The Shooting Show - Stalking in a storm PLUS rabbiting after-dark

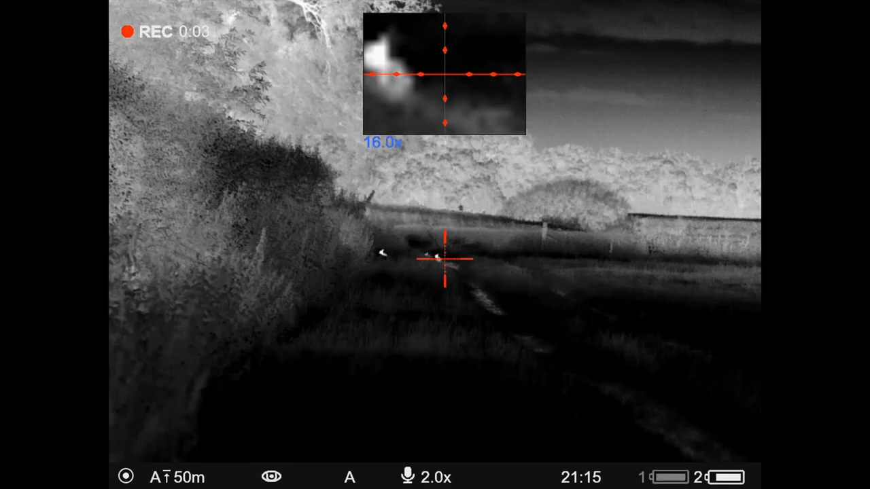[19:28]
You've got picture-in-picture mode, you've got the colour palettes, you've got zero in profile, so you can store different zero settings for your rifles. You've also got a zoom on there, which goes from 4 to 8 to 16.
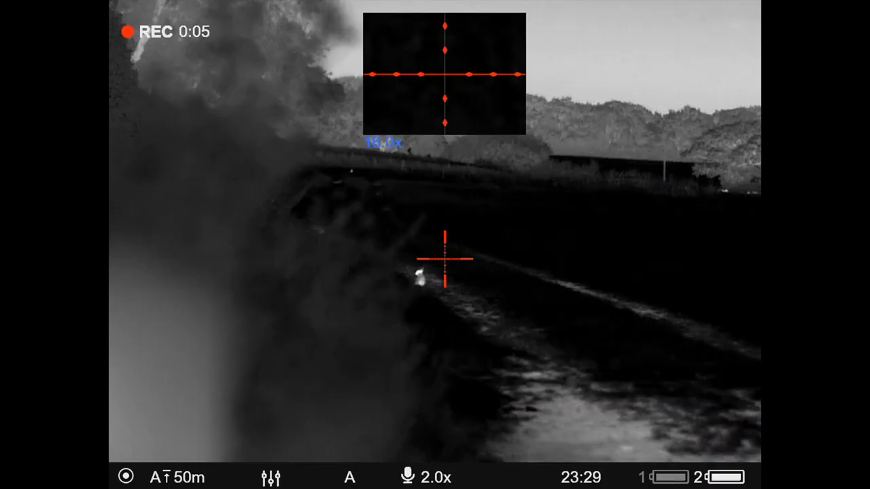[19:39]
Rangefinder, I believe they reckon that goes out to 800 metres from what I remember,
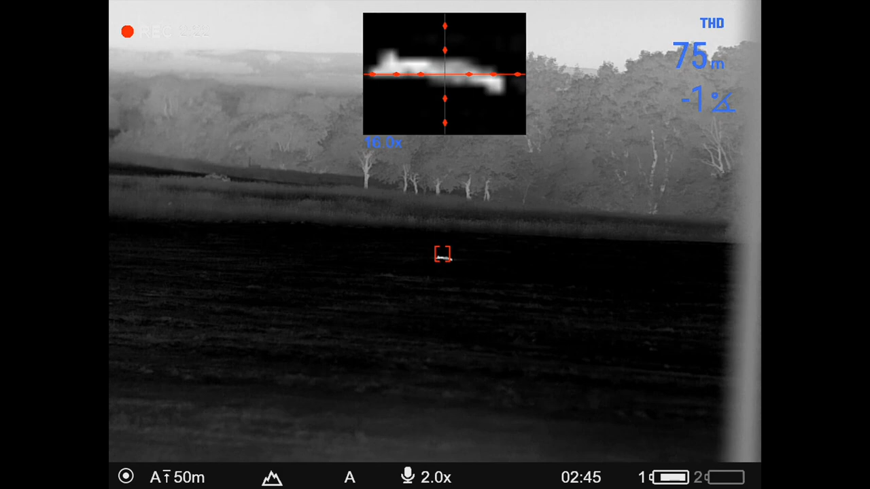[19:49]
but realistically, obviously at night, you're not likely to go out that far. Now, I've tested this against my Leica rangefinding binoculars, and it's been spot on.
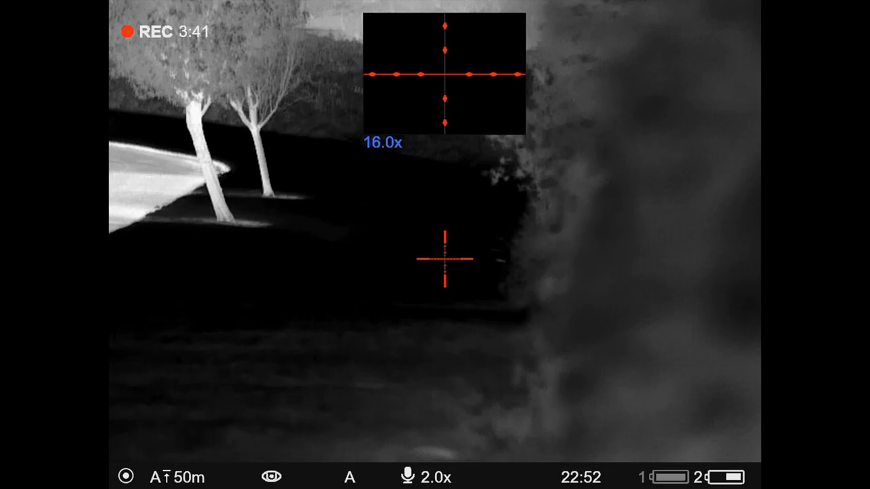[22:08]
So there you go, as you can see, the Thurman 2 is very clear. It's a very good little rifle scope, very easy to use, very intuitive.